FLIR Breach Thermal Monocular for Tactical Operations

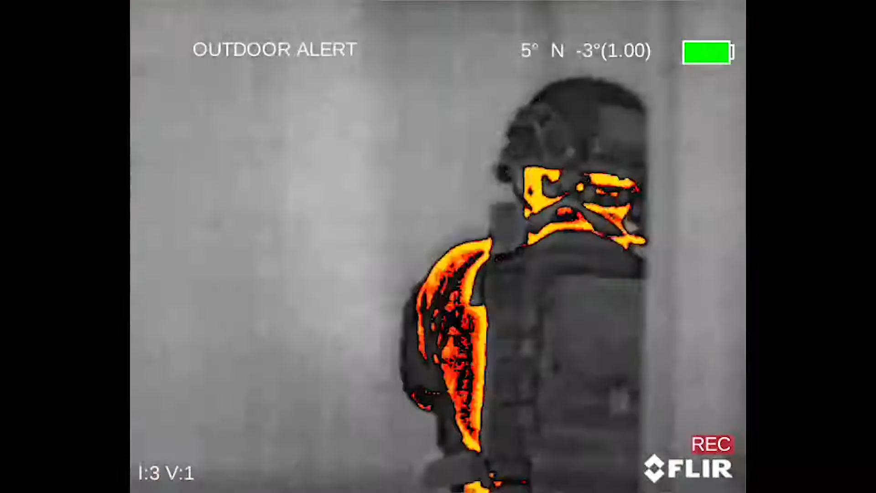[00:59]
which is critical when obtaining detection and classification day and night.
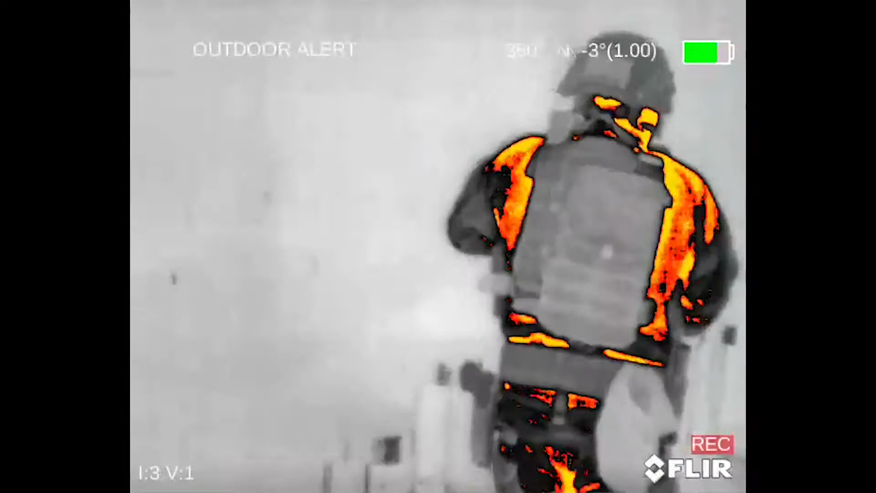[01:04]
The Breach enables you to make well-informed decisions,
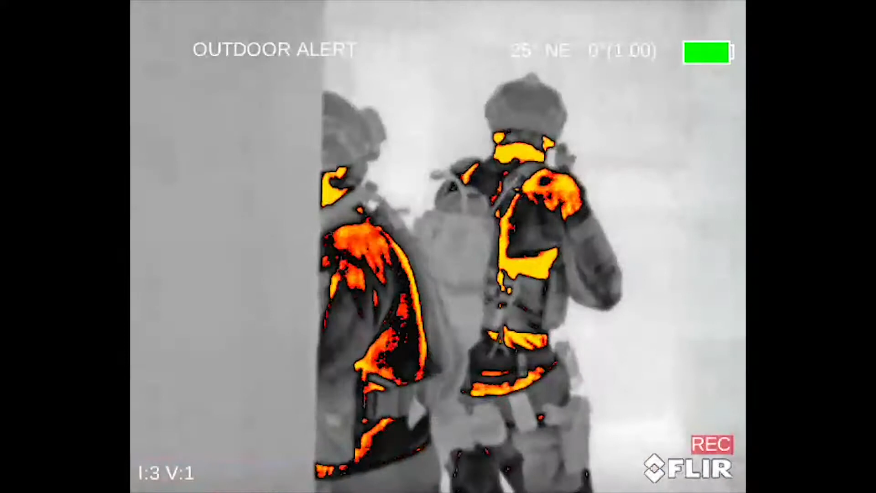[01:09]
eliminating guesswork and wasting time when every fraction of a second counts.
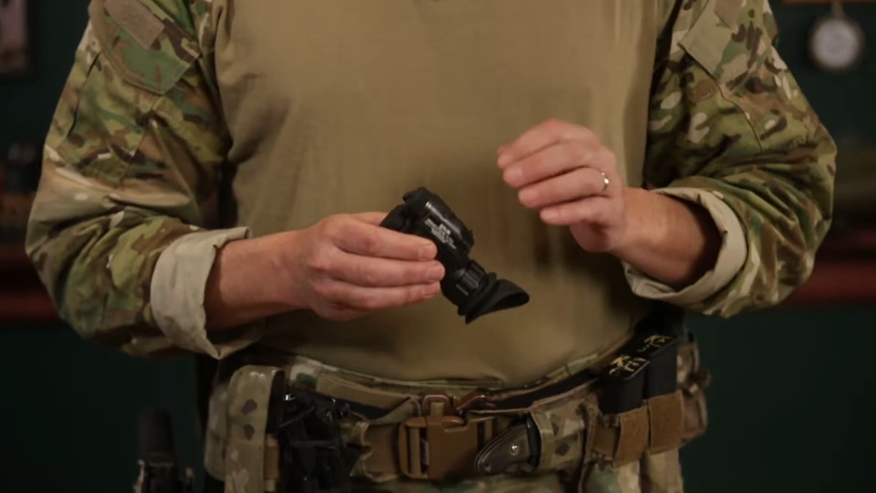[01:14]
That image clarity is possible because of FLIR's new Boson Core.
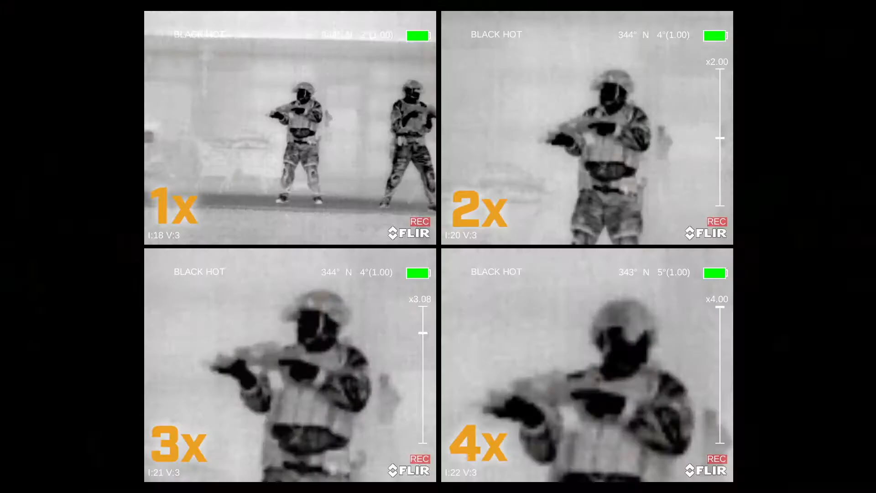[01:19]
To enhance the operator's ability to see better, the unit outputs a continuous 4x zoom. There are seven different viewing palettes, each one better suited for a type of mission or user preference.
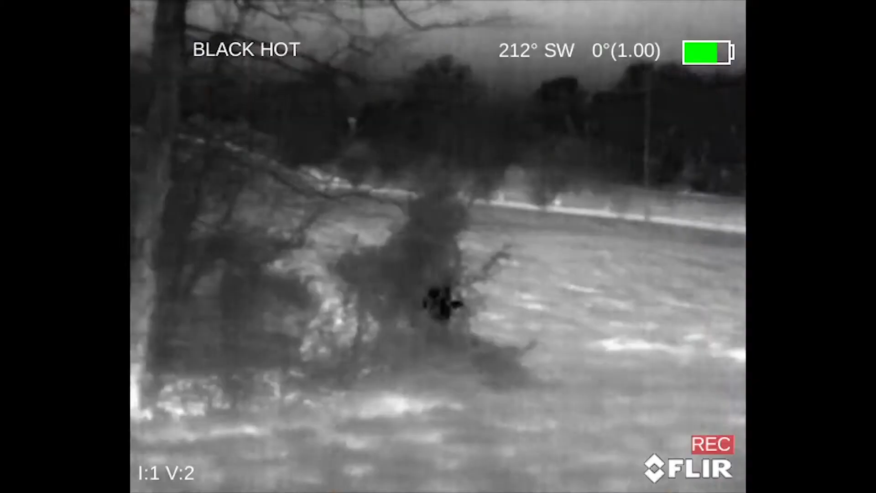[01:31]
The most popular palettes are Black Hot, because warm objects appear black and scenes look lifelike, especially in the night.
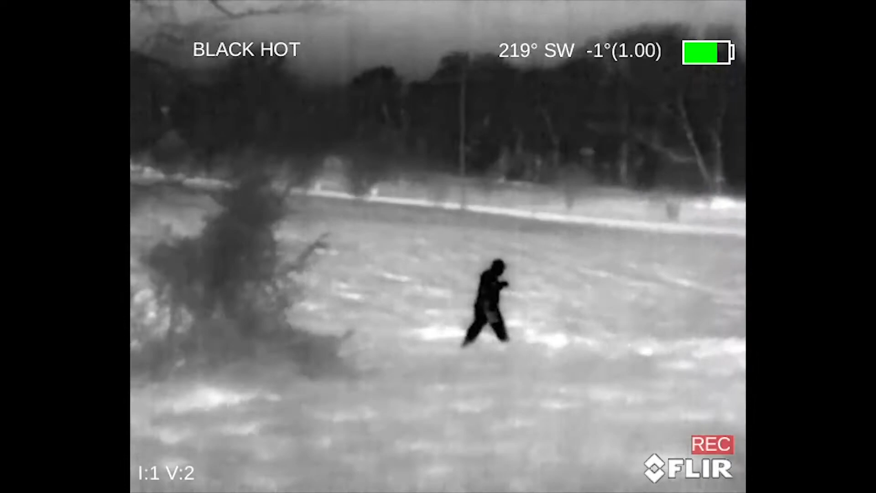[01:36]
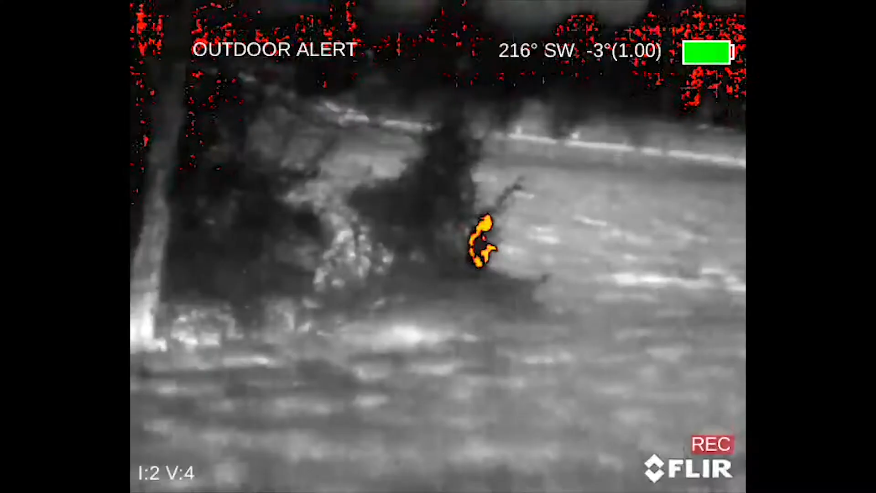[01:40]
Outdoor Alert,
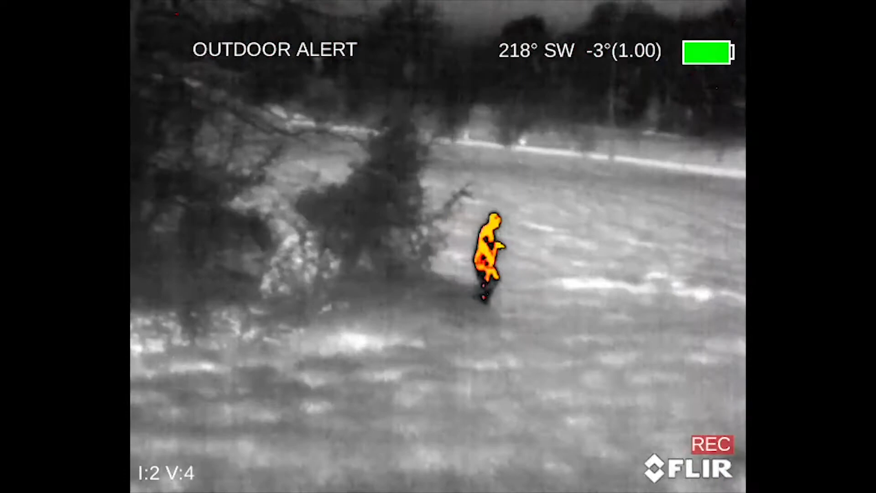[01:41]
which enhances Black Hot palette by highlighting the hottest 10% of the scene in orange, making it even easier to find hot objects.
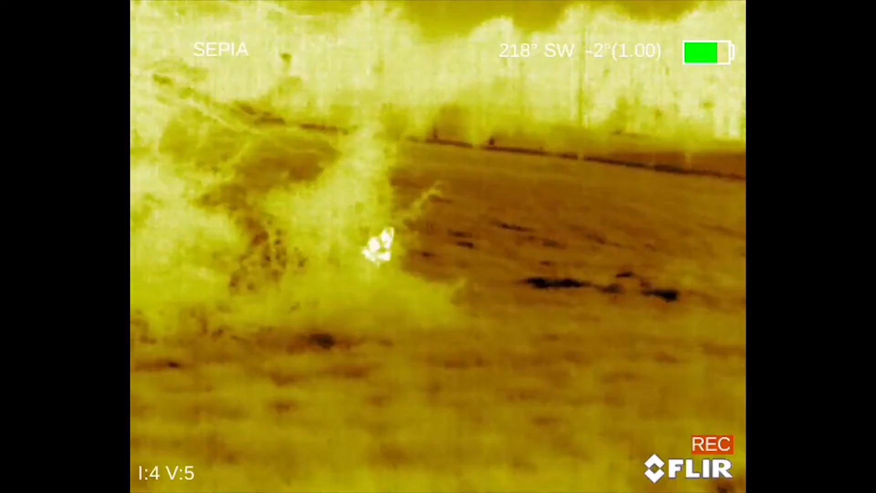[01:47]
And then there's Sepia, which is a yellow colored pattern.
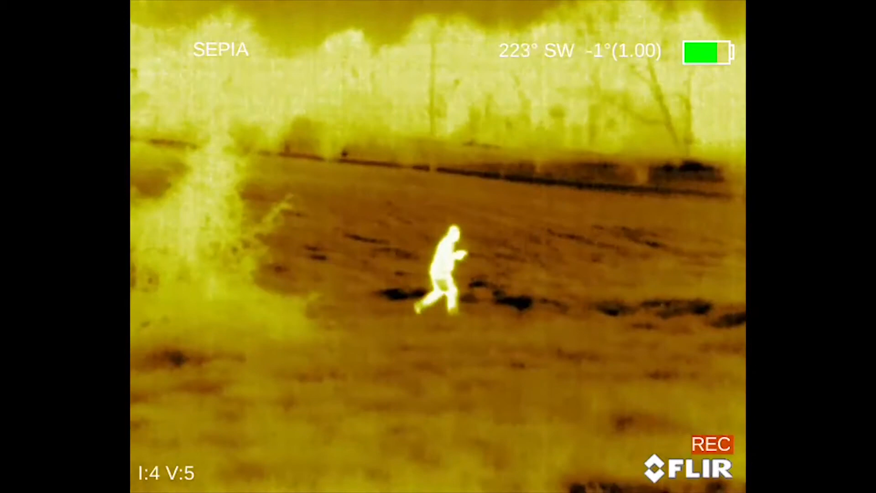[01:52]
It's less fatiguing to the eyes, so it's better for long surveillance periods.
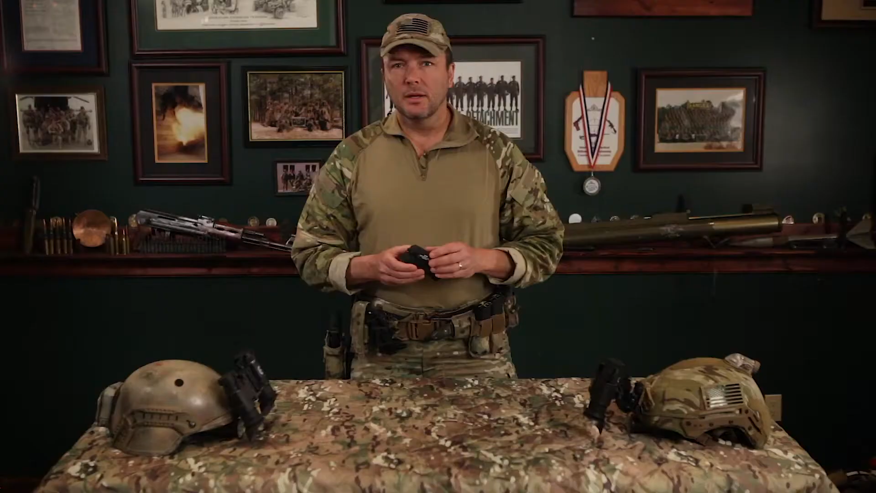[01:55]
To enable situational awareness, the FLIR Breach has a built-in compass and inclinometer.
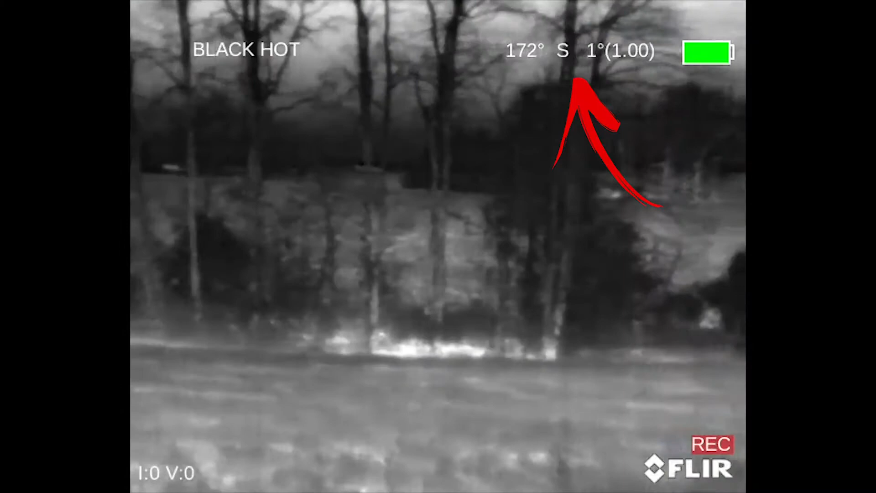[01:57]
The last feature I want to share with you is the onboard recording.